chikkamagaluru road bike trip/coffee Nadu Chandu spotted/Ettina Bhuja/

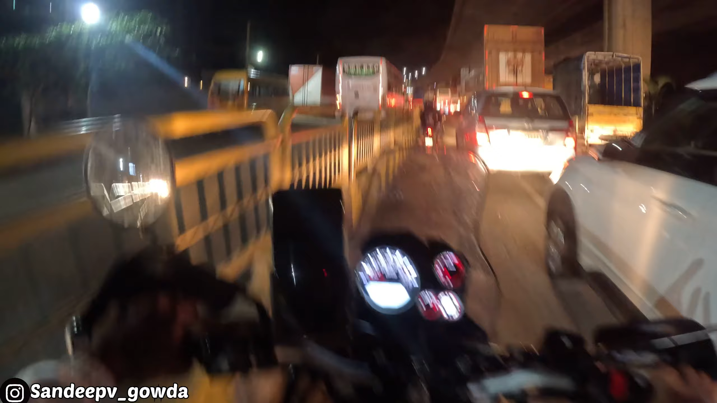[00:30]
ಇವತ್ತು ಹೋಗ್ತಾ ಇದ್ದೀವಿ ಚಿಕ್ಕಮಗಳೂರು ಮಾನ್ಸೂನ್ ರೈಡ್ಗೆ. ಒಂದು 4-5 ಬೈಕ್ಸ್ ಹೋಗ್ತಾ ಇದ್ದೀವಿ, ಬನ್ನಿ ಜರ್ನಿ ಸ್ಟಾರ್ಟ್ ಮಾಡೋಣ. ಈಗಿದ್ದೀವಿ ಗುರುಗುಂಟೆ ಪಾಳ್ಯ ಜಲಹಳ್ಳಿ ಕ್ರಾಸ್. ಫುಲ್ ಟ್ಯಾಂಕ್ ಮಾಡಿಯೋಣ, ಫುಲ್ ಟ್ಯಾಂಕ್.
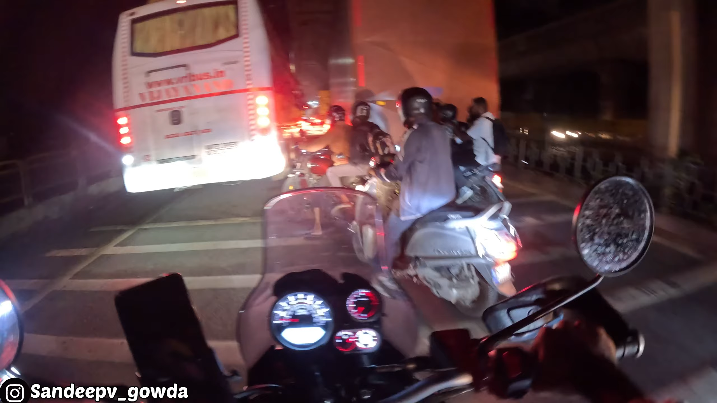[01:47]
ಸಖತ್ ಅಂದರೆ ಸಖತ್ ಟ್ರಾಫಿಕ್ ಇದೆ, ಯಾಕಂದರೆ ನೈಟ್ ಆದಮೇಲೆಲ್ಲ ಹೆವಿ ವೆಹಿಕಲ್ಸ್ ಬಿಡ್ತಾರಲ್ಲ, ಸಖತ್ ಟ್ರಾಫಿಕ್ ಇದಾಗಿದೆ.
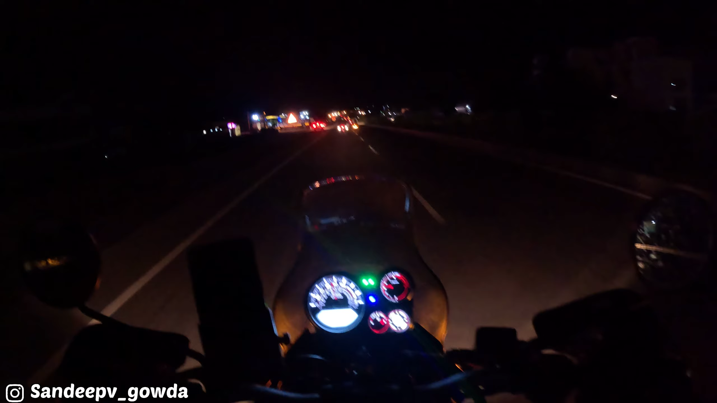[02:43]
ಅವನ್ನ ಪಿಕಪ್ ಮಾಡಿ ಡೈರೆಕ್ಟ್ ವಿ ಆರ್ ಗೋಯಿಂಗ್ ಟು ಅವರ್ ಡೆಸ್ಟಿನಿ. ನೈಟ್ ವ್ಯೂ ನೋಡಿ, ಏನು ಸಖತ್ತಾಗಿದೆ. ಹಾಸನ್ ರೋಡು ಲೈಟ್ ಎಲ್ಲ ಸಖತ್ತಾಗಿ ಹಾಕಿದ್ದಾರೆ.